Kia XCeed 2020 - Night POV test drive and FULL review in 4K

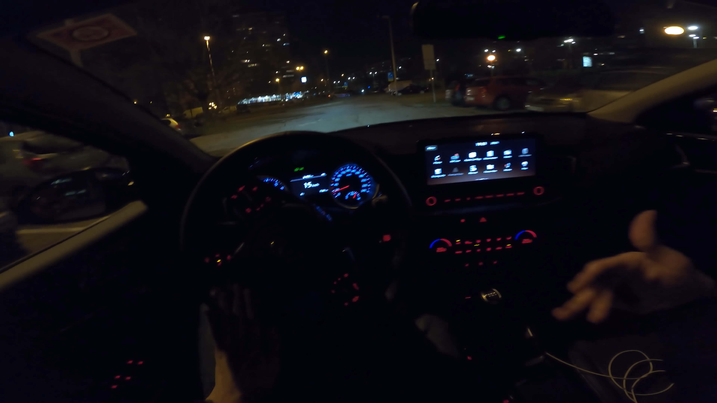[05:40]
have to disengage it doesn't disengage automatically when you start when you start moving and it doesn't turn on automatically as well you need to engage it every time manually so hmm maybe something Kia should work on okay so let's head out now while I'm waiting for my turn to turn
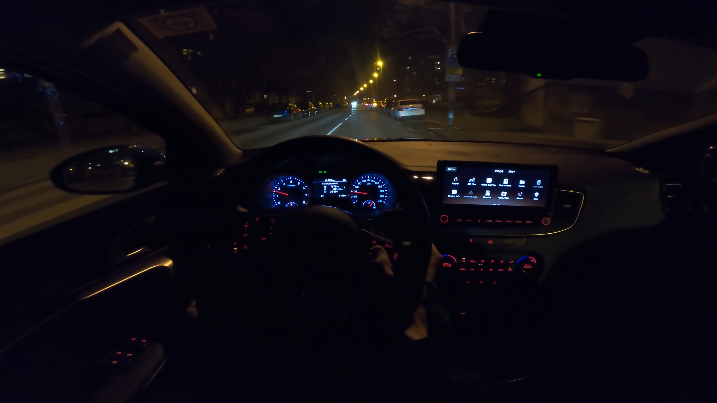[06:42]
and you can press on the top don't worry I see the car actually my eyes are on the speedometer I can see the cameras below my eyesight so it's perfectly safe for me and doing this so you have a compass and you have a lane assist here and you have tire pressure and that's about it so pretty simple now there was a bump here it's a speed bump but half of it's broken that's why it was a little hard so let's start talking about
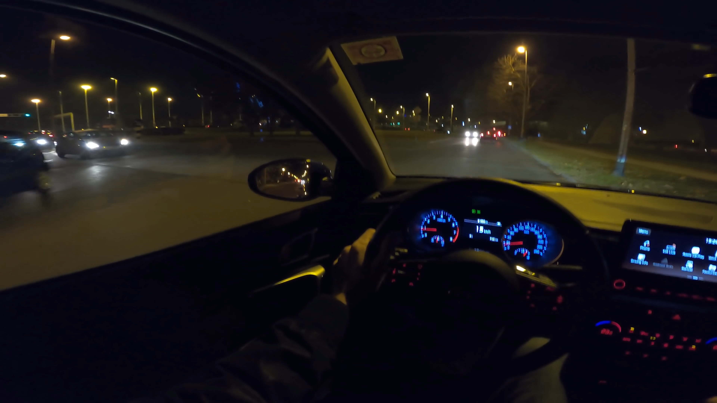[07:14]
the car impressions so suspension suspension is actually comfortable
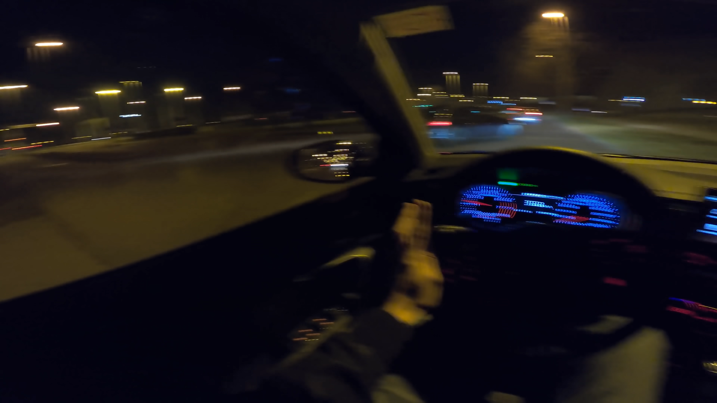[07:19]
I don't think we have a multi link like independent suspension on the back as far as I know but we are on a 17 excuse me 18 inch alloy wheels so there's not too much tire and I personally would love 17 because that's for me personally like good amount of tire for the comfort and alloy for the looks so that's it so we are winter tires they might be a little bit noisy you're gonna see later on the
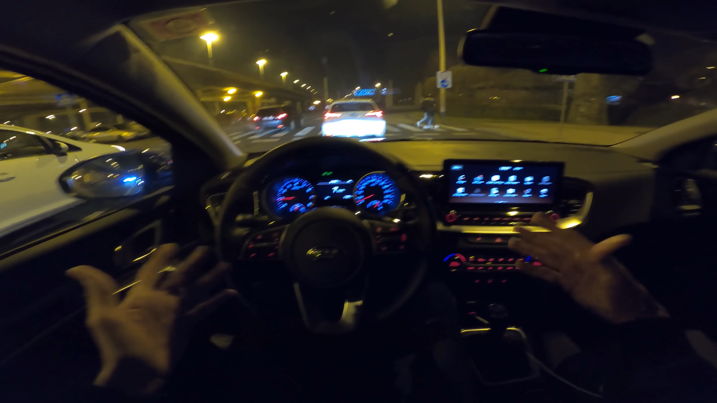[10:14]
just let go of the steering wheel it'll keep you in the middle of the lane so that's good but after a few seconds it'll vibrate it'll give you information to you know hold the steering wheel and pay attention to the road so now good handling good engine it's also linked to a good six-speed manual so I must say the manual is pretty good it's nice it's comfortable it's a little bit long gears not too long like french cars but a little bit longer it is precise but
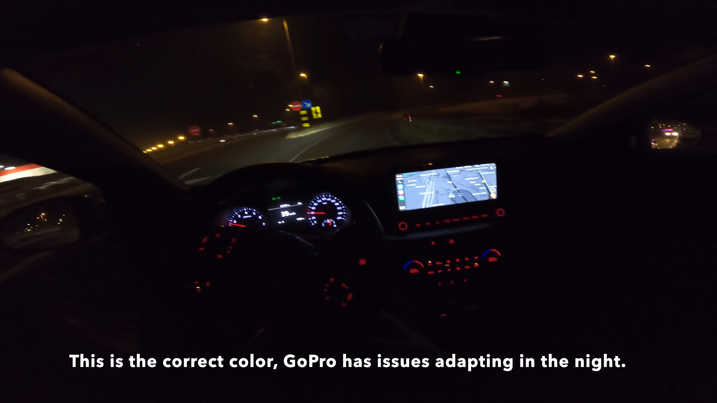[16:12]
before below four degrees so like caution there's might be ice on road so see it's telling you like oh you're going above the speed limit and then it just goes away and this car just pulls easily we're even going uphill
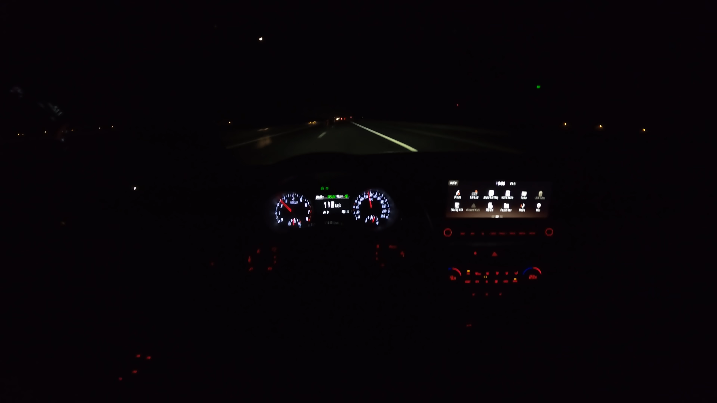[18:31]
there is pedestrian braking but unfortunately there is no radar in front so there's that but you know everything is really simple to use and the LED lights in front are I would say really okay I can see in person really good this is the long wing just for a second so also good
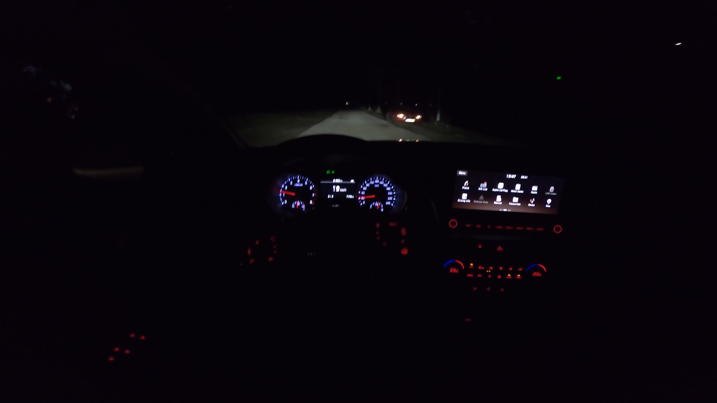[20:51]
now traction control is still off as you can see now I turned it on that's why it was beeping
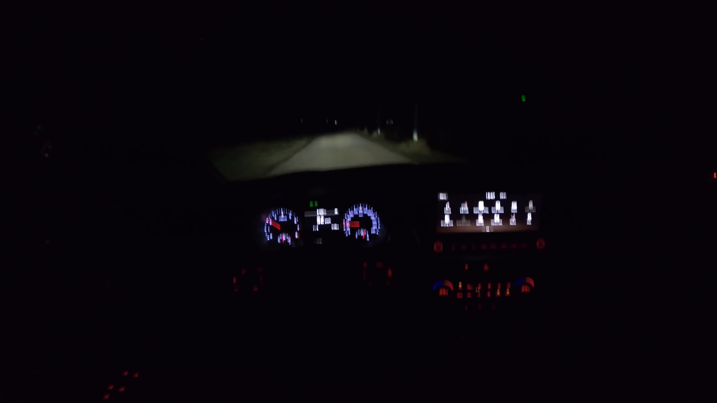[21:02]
now I'm gonna stop here fully stop so
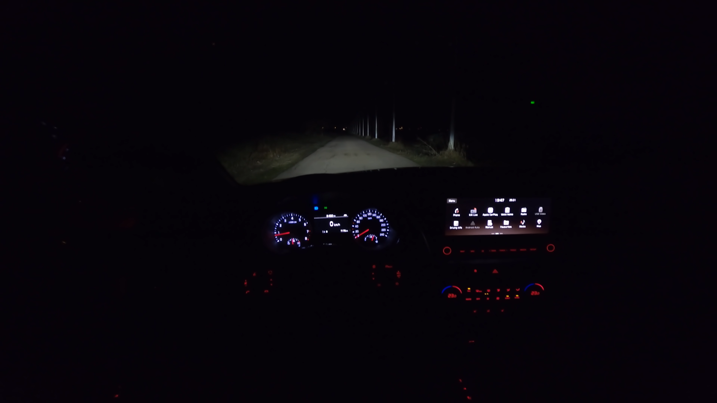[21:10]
these are the lights this is the long beam when you turn the steering wheel there's no side fog lights so the fog lights are on back so I'm just gonna bring my iPhone here to show you the difference between the iPhone camera okay once again I'm just gonna shoot with the wide angle zoom back
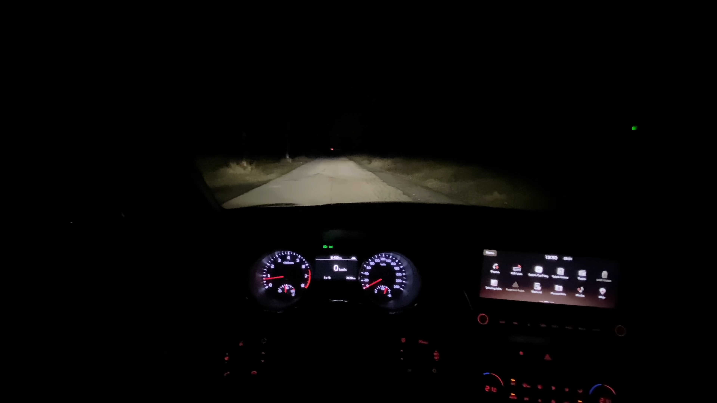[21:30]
so as you can see this is normal